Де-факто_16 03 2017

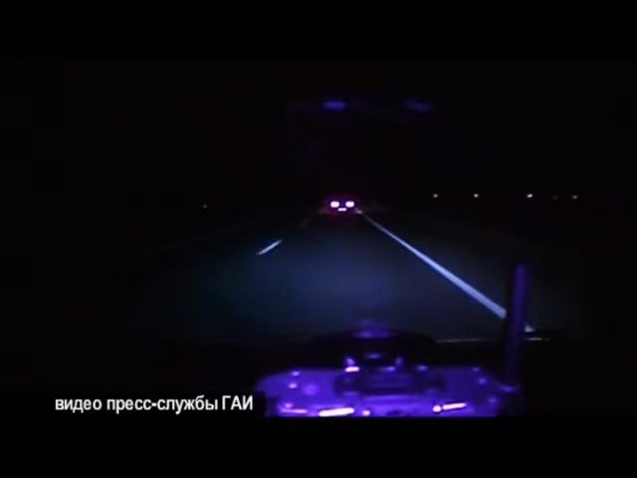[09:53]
В ночь субботы на воскресенье, увидев сотрудников госавтоинспекции, водитель резко свернул на другую улицу, чем и привлек внимание инспекторов. Заметив преследование, водитель автомобиля стал набирать скорость, на требования остановки не реагировал. После 20-ти минутной погони, выехав за город, инспекторы по радиостанции попросили о помощи. На 25-м километре автодороги Тереховка-Добруш коллеги из спецподразделения «Молния» подготовили засаду. Растянули лиану и для обеспечения безопасности за 15 метров до неё выставили предупреждающий знак.